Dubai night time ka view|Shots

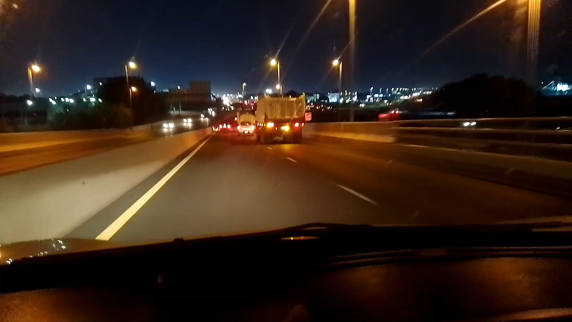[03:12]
गाइस शारजा का इंडस्ट्री एरिया सज्जा सीमेंट फैक्ट्री वाले ब्रिज है।
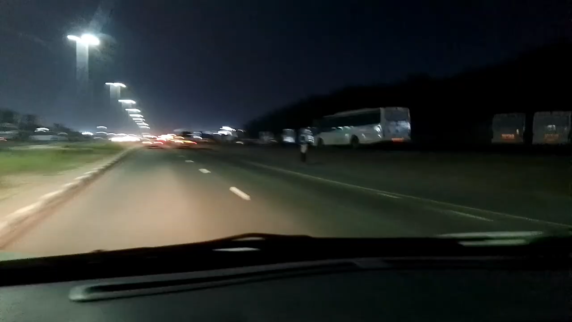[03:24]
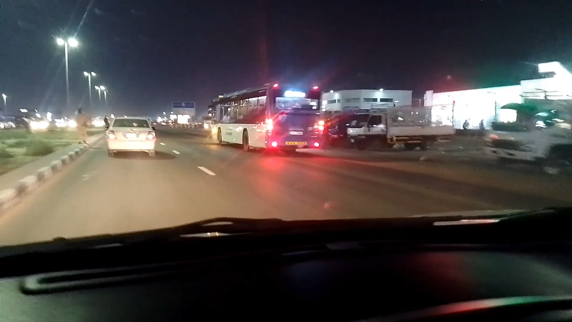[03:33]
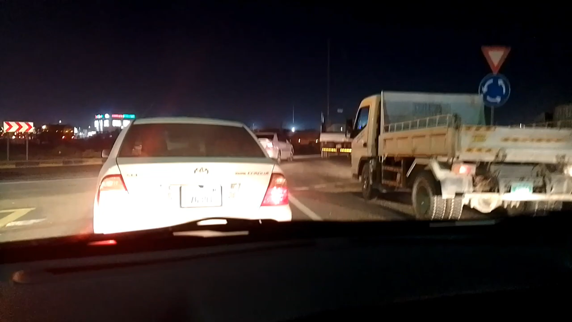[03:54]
ये है गाइस शारजा का इंडस्ट्रियल एरिया।